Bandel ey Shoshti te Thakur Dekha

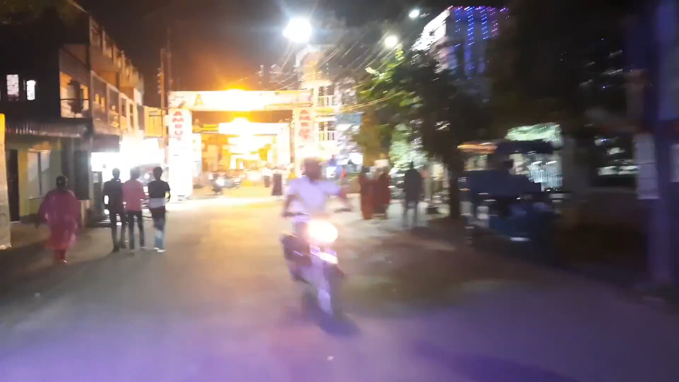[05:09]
এসজিটিসি কলেজ পার করে দেখলাম কারবালা মোড়ের প্যান্ডেলে বিশাল লাইন। তাই ভাবলাম এগিয়ে গিয়ে 3 নম্বর গেটের ঠাকুরটা দেখে আসি।